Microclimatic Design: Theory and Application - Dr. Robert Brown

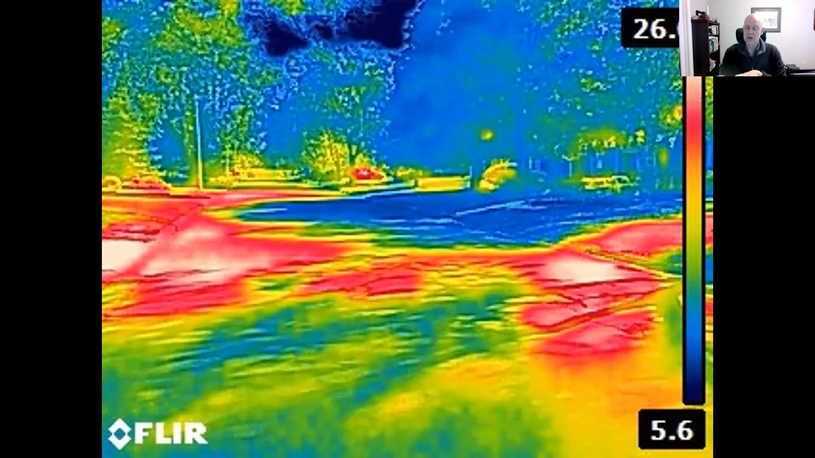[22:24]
So you're seeing quite a big difference, 20 degrees Celsius difference, just between two areas that are like maybe a meter apart in the landscape. And this is the kind of thing that you can control through your design. So that's, first of all, intercepting some more radiation.